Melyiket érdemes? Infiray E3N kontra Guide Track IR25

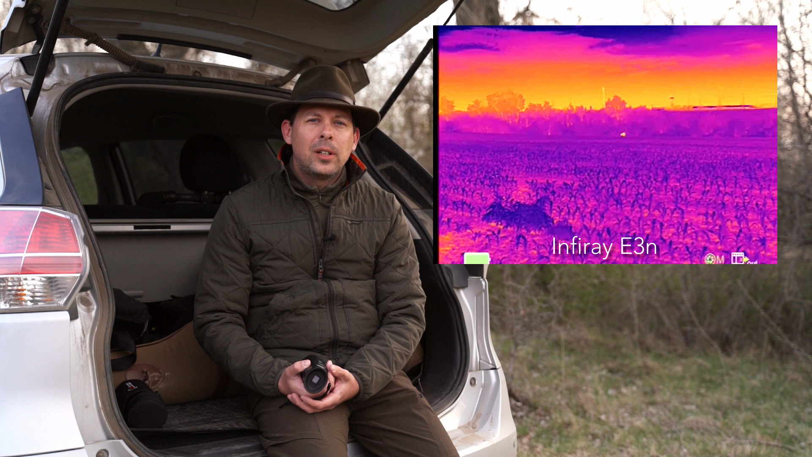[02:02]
illetve ugye kihagyták belőle a nagy kijelzőt, tehát egy ilyen pici kijelzője van, 7-20x5-40-es a szem a felbontása,
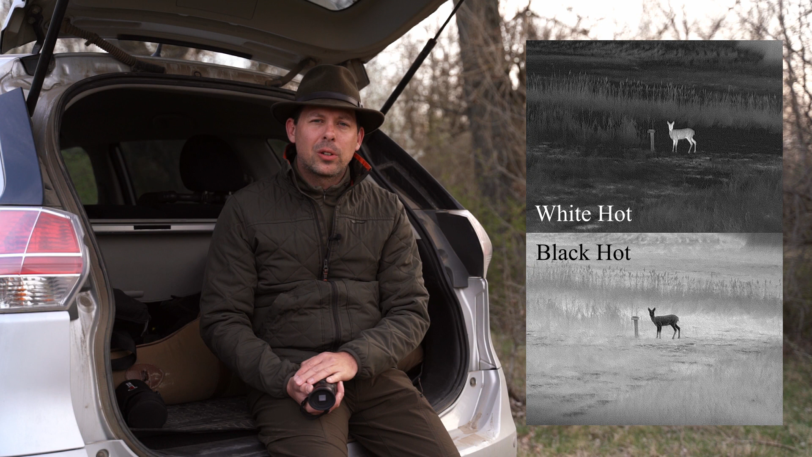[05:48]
tehát a fekete és a fehér módokban különféle beállítások állnak jól a képminőségnek.